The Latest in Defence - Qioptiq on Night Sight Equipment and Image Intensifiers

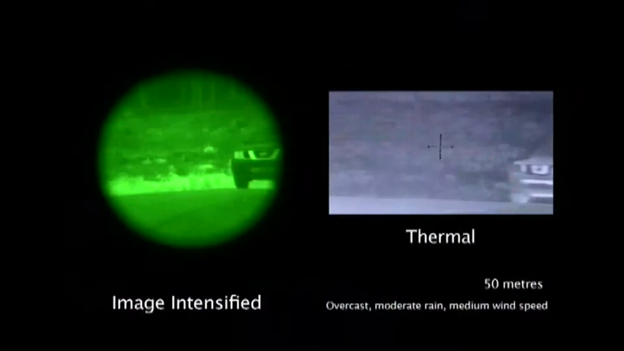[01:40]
so you get an image that's
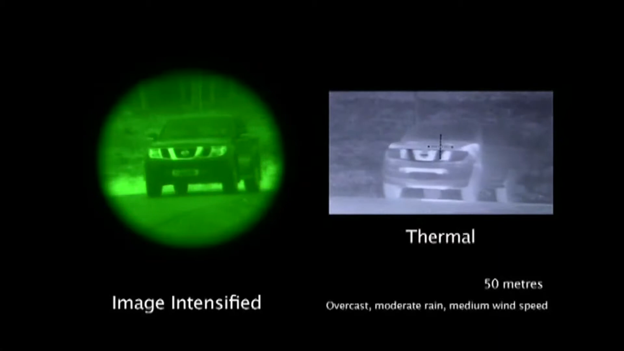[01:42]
as your as your eye would normally see in visual conditions so you're looking in the visible spectrum the other
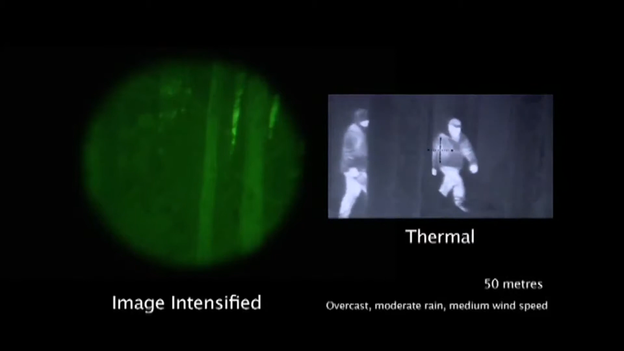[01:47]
way to see in the dark in zero light conditions is to look outside the visible spectrum so to look in the thermal and this
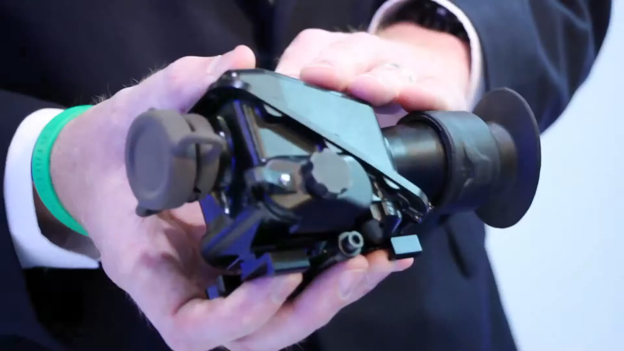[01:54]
here is dragon compact this is a very small thermal sight capability this is designed to either be standalone or similar to the unit on the weapon stock here it can stand in front of a day scope
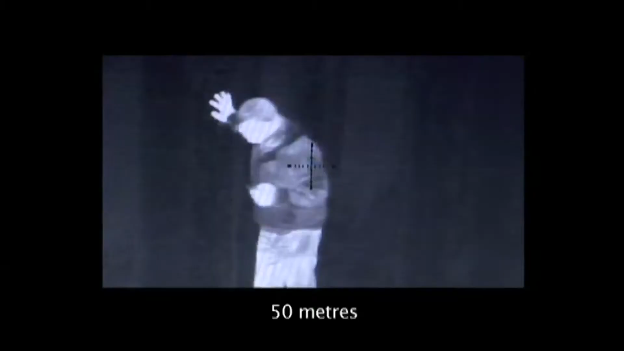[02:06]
this will look in that portion of the spectrum which can't be seen by the naked eye and